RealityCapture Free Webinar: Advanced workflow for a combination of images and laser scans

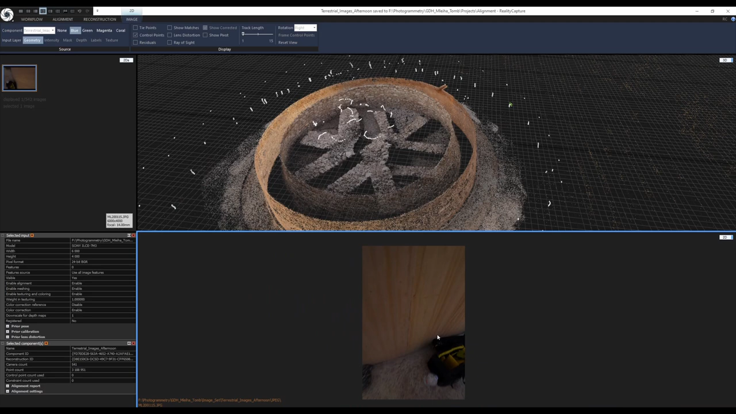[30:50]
Because it's really. Not that great. Okay. Let's open. Another component. So the drone images. Okay. Let's open. These drone images.
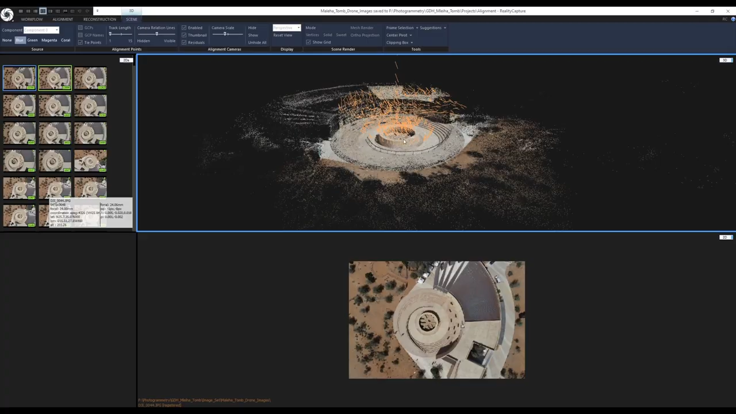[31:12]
Using reality capture. So you probably. Know what these are. These are the. Residuals. They show. The difference. Between the. Prior position. And the. Adjusted position.
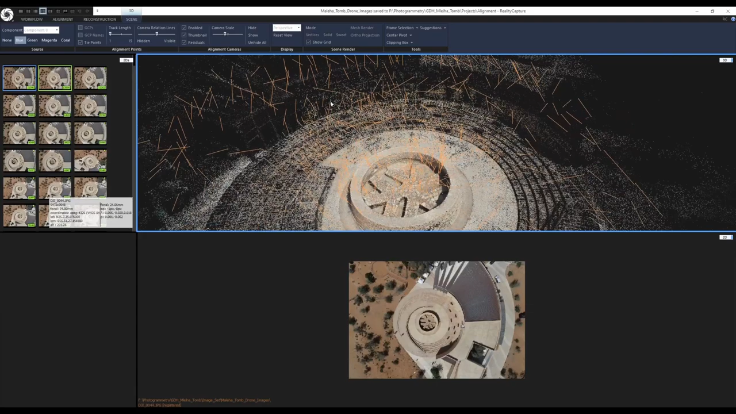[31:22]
After the alignment. And because. And these are. Actually georeferenced. And you can see that. Right here. In the one. These. This marker. When I hover.
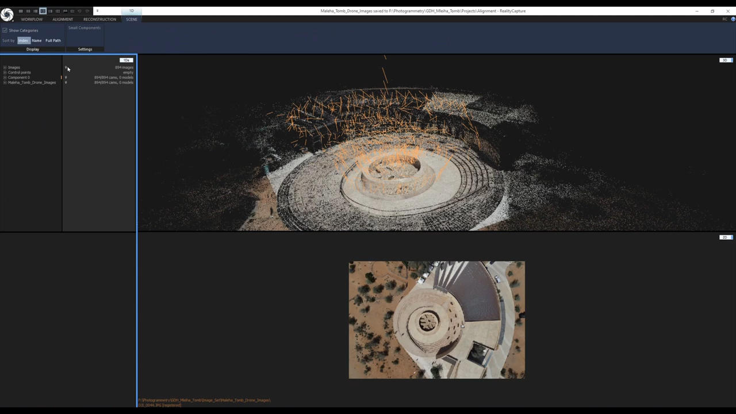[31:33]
My mouse cursor. Over the marker. You will see. Georeference. So the images. Were containing. Georeference. And also. The components. Are georeferenced. Both of them.
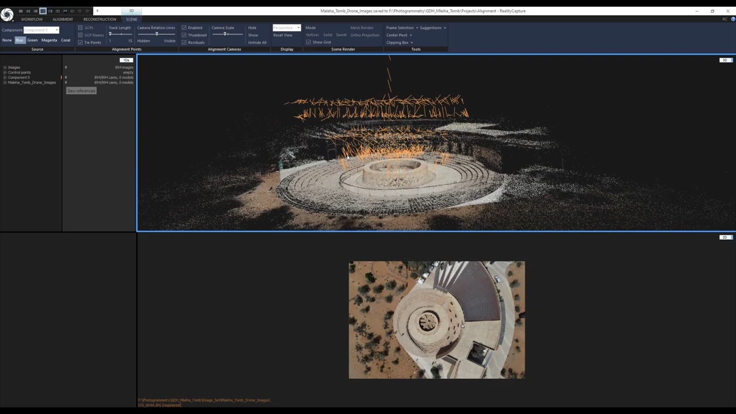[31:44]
Actually. I turned off. The georeference. Later. When I was merging. All of the components. Together. But I will show you. How I did that. Because I was only. Using the georeference. From the. Ground control points. Okay. I'm not sure. If this is the last. Component. So let me.
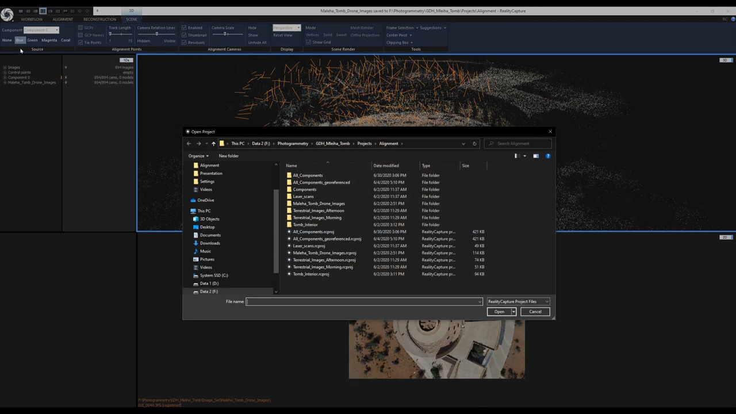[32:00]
Check. It real quickly. Interior. Yeah. Those are. Those. That is all of them. So now. I will show you. What I.
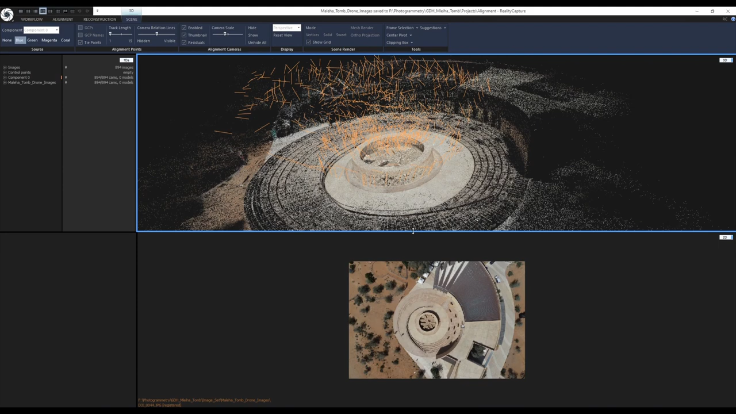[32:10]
What I would do next. I want to export. This component. I would go to the. Alignment tab. Export. Registration. But I need to have. The proper component. Selected. Again. The first one is selected. So I want this one. Little change. So wait a few seconds. Okay. It's changed.
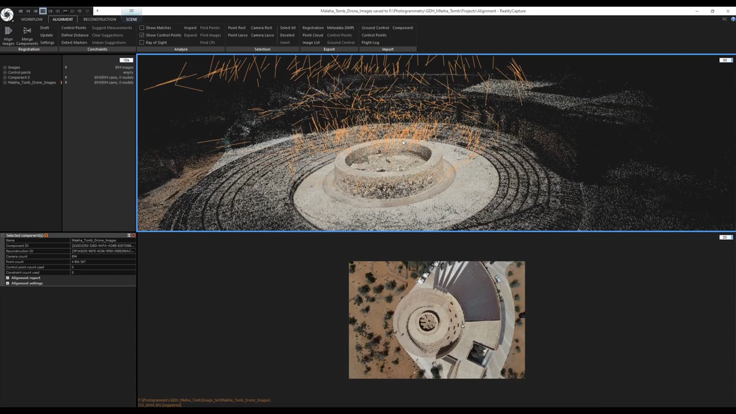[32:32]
So I would go to. Export. Registration. And. Components. And here are my.
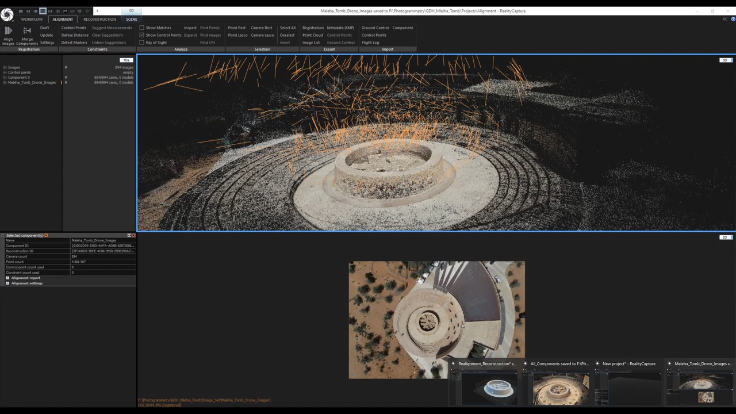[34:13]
Components exported. I. Opened a new project. So.
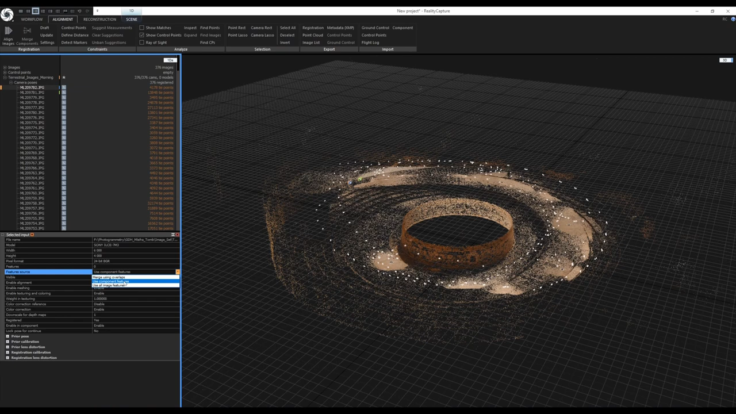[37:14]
Like it says. All of the image features. But instead. I just want to use. The component features. To merge the components together. So. This was. This was. In this case. This was the best option. To use. So. I. Use this option. And. After. After that.
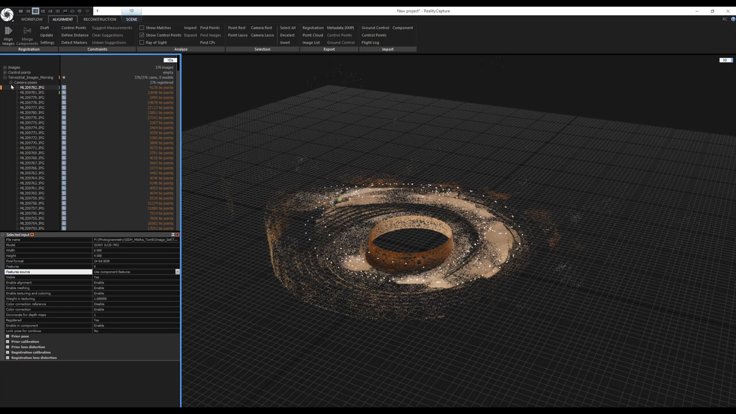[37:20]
I would just click. On. Merge components. So. Let me close this project. And. Open the project. That is containing. All of the. All of the. Merge components.
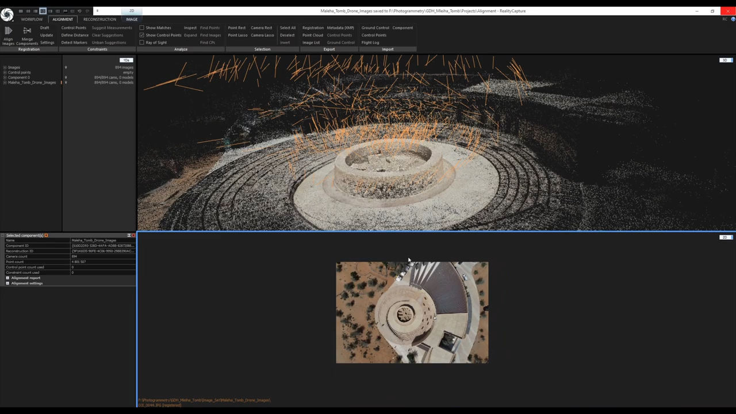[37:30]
So. It is this one. All components.
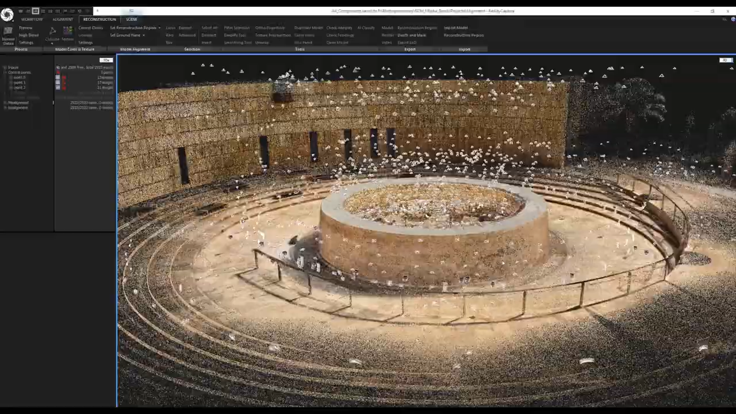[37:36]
And. Right away. You can see the part. With the misalignment.
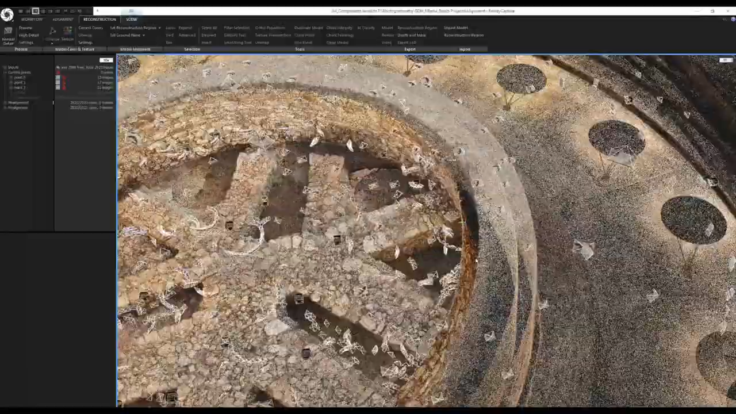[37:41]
So. Right here. Here are the double walls. So. To fix this. I will go into place.
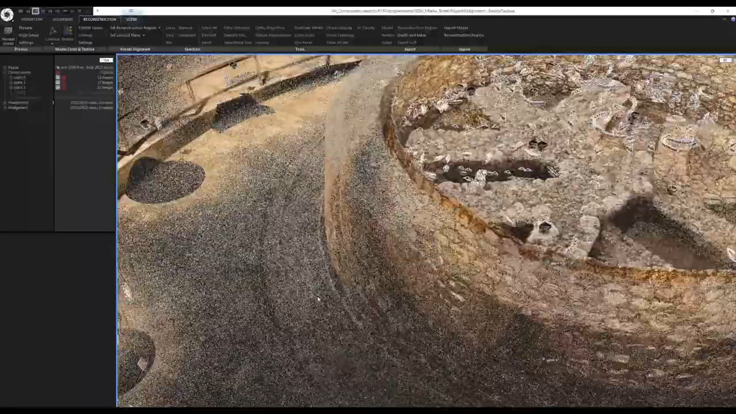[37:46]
Control points. But. It can be a little. Challenging. In this situation. When you have.
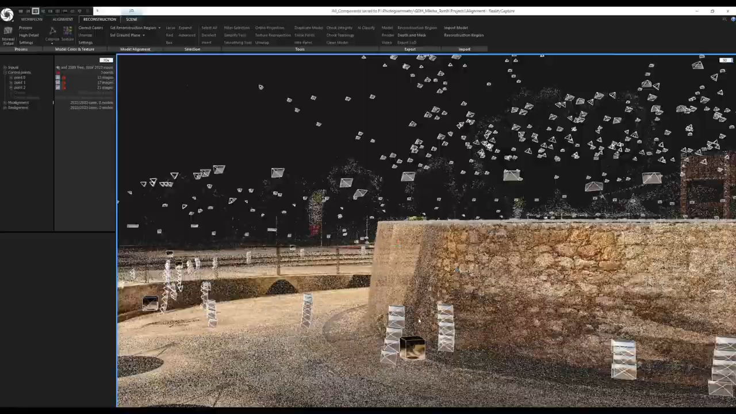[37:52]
Double walls. So. I will show you. How I. Manage to. Place the control points. So. First. I will isolate. The misaligned part.